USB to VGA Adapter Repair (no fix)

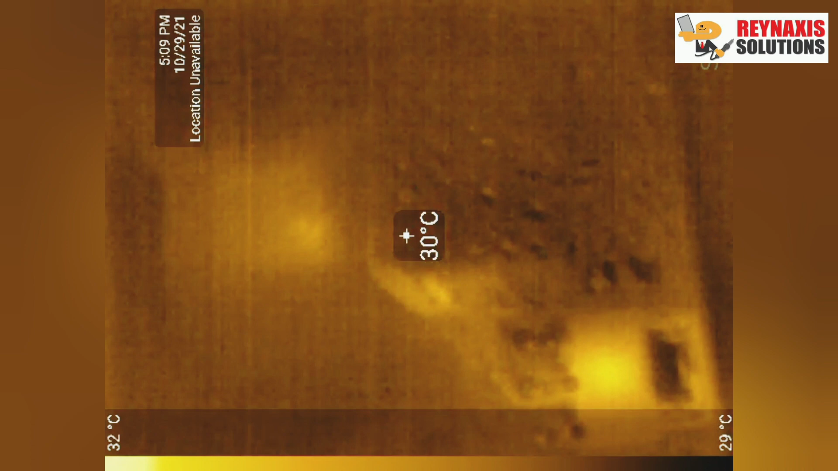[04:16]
On screen: spot 30°C, scale top 32°C, scale bottom 29°C
Now I am injecting one volt to the logic board and as you can see, there are three components that are getting hot.
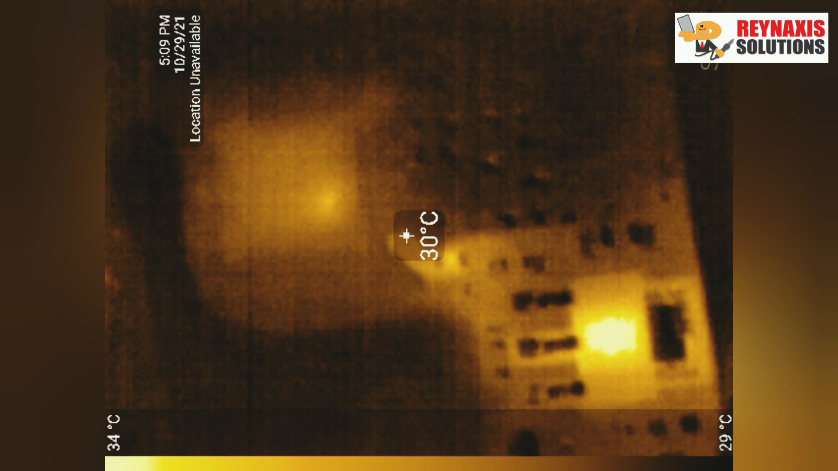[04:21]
On screen: spot 30°C, scale top 34°C, scale bottom 29°C
The first one on the right is normal due to the components on the middle and on the top left being shorted.
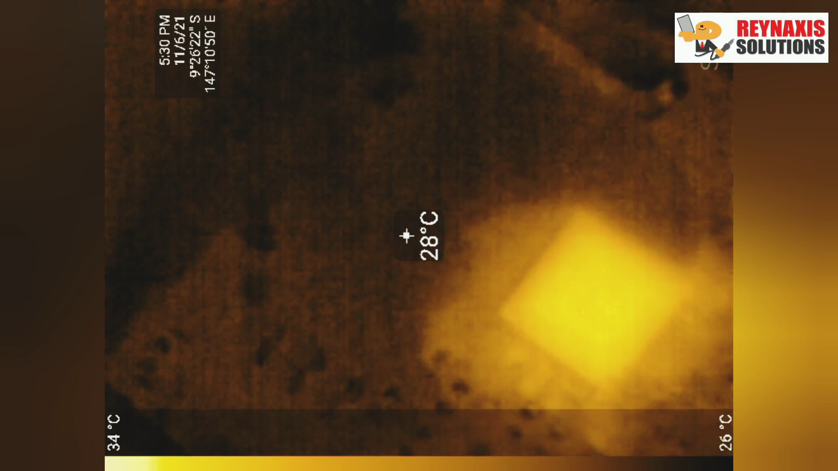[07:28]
On screen: spot 28°C, scale top 34°C, scale bottom 26°C
And when I test it under the infrared camera,
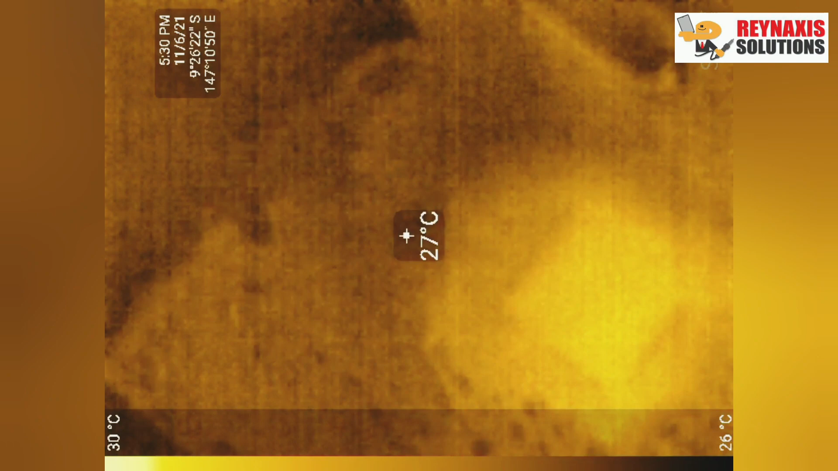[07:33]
On screen: spot 27°C, scale top 30°C, scale bottom 26°C
it's showing that the main fresco logic FL2000 is getting hot and it's faulty.